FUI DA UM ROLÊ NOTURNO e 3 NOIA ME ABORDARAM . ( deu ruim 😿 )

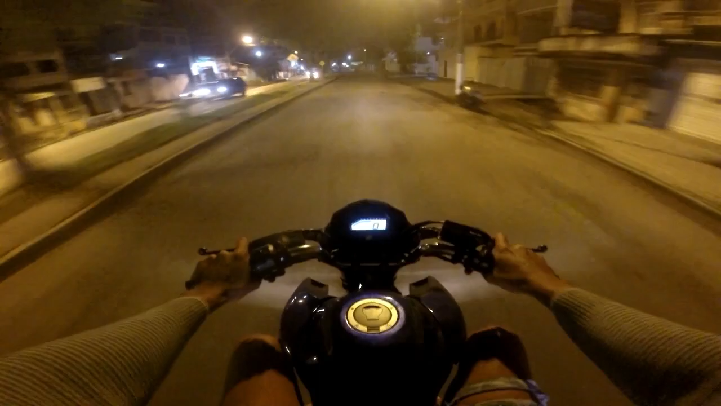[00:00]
Para aqui que eu não vou né Então família, marcha no que é No lesio básico noturno certo Só pra vocês não ficam sem vício Estão pedindo peão, estão pedindo peão Então já é meia noite e trinta e sete Relógio tá uma horinha atrasado ali Eita porra, só vou dar que furto né Que vai me botar em bola